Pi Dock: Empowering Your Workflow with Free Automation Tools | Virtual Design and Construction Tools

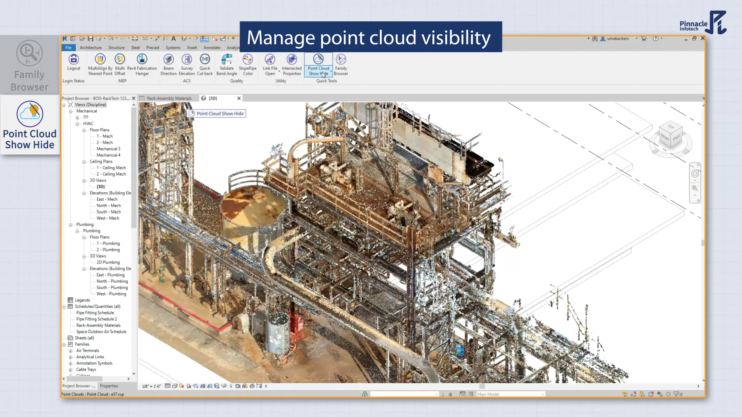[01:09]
You can easily show or hide color as per the elevation, intensity,
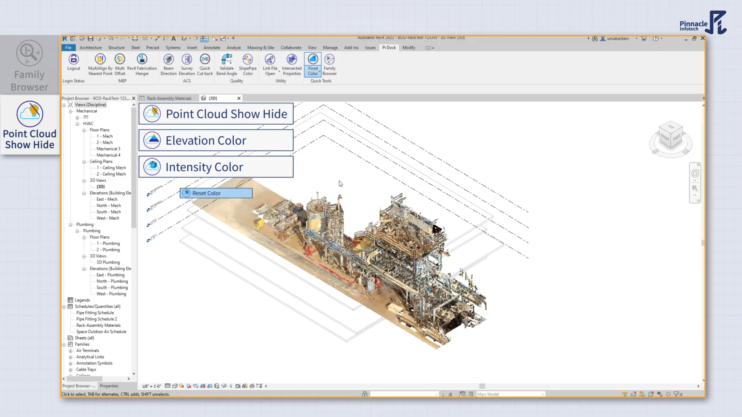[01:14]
and reset the color of the point cloud in a click or two.